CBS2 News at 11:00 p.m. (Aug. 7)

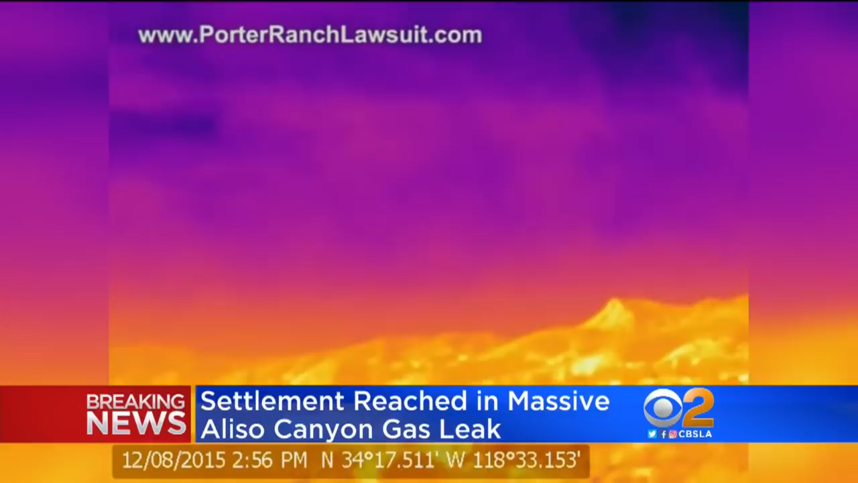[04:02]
HUNDRED THOUSANDS OF NATURAL GAS SPEWED FROM A SOCAL GAS WELL INTO PORTA RATCH NEIGHBORHOODS FOR MONTHS BACK IN 2015. THOUSANDS WERE EVACUATED. MANY STILL COMPLAINED TODAY ABOUT HEALTH ISSUES. A NEWS CONFERENCE TO ANNOUNCE THAT SETTLEMENT IS SCHEDULED FOR TOMORROW.